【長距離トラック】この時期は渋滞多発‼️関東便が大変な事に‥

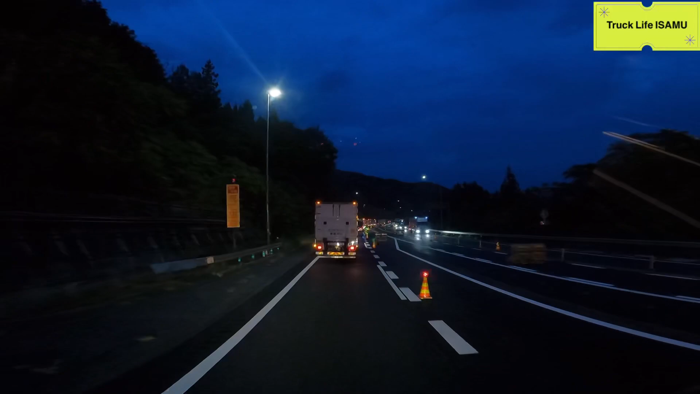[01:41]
えちゃわえなさんトンネルを超えてもうじきアチかなアチのパーキングかなぐらいのとこで渋滞はまってますねちょっと長引きそうやね渋滞ね